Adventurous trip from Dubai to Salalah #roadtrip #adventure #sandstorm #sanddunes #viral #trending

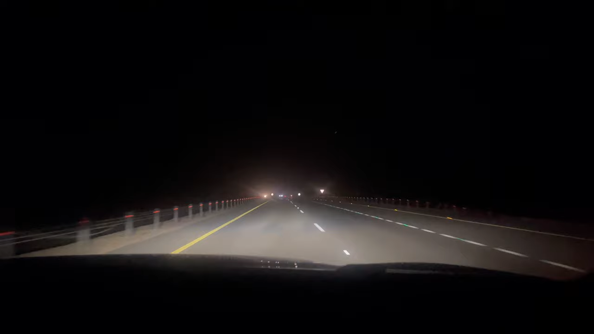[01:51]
ഈ രാത്രി നമ്മൾ ഡ്രൈവ് ചെയ്യുന്നത് സ്ട്രീറ്റ് ലൈറ്റ്സേ ഇല്ലാത്ത, അതായത് ഒരു
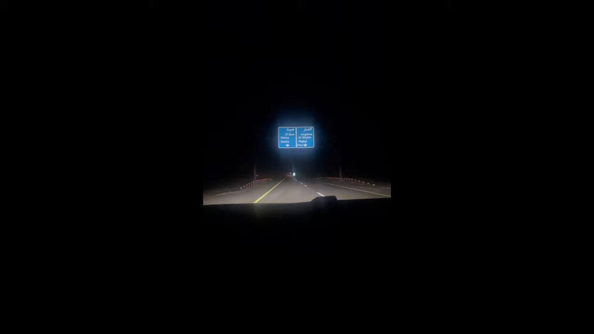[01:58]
300-400 കിലോമീറ്റേഴ്സോളം സ്ട്രീറ്റ് ലൈറ്റ്സേ ഇല്ലാത്ത സ്ഥലത്ത് കൂടെയാണ് നമ്മൾ ഡ്രൈവ് ചെയ്യുന്നത്.